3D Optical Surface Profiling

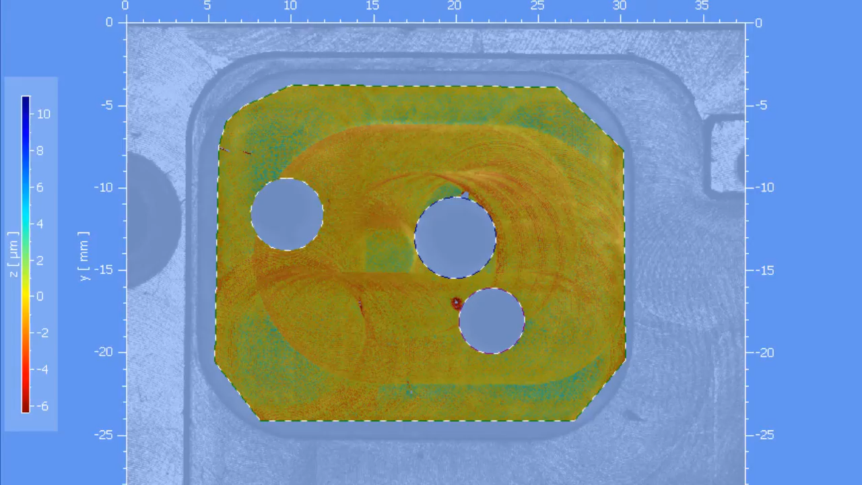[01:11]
textures and form parameters, as well as standardized parameters like flatness according to ISO 1101.